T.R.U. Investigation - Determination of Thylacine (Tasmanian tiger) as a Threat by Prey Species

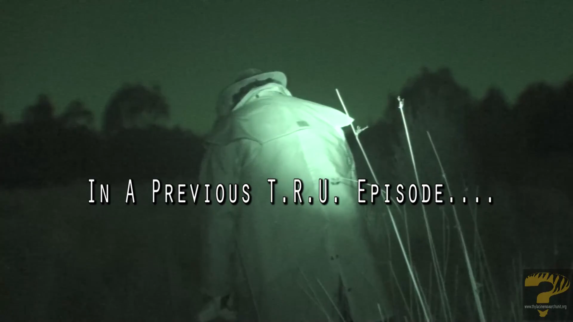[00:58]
They drove out, they scouted around,
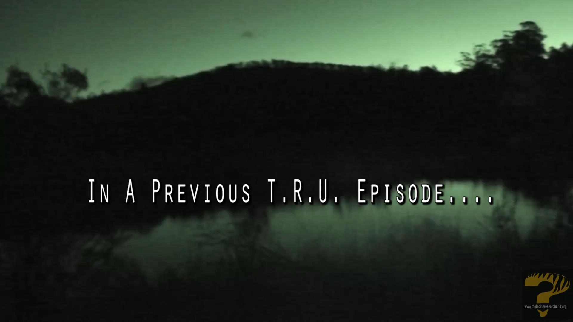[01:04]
and then they set up for an awesome night investigation using a brand new infrared or IR camera and illuminator.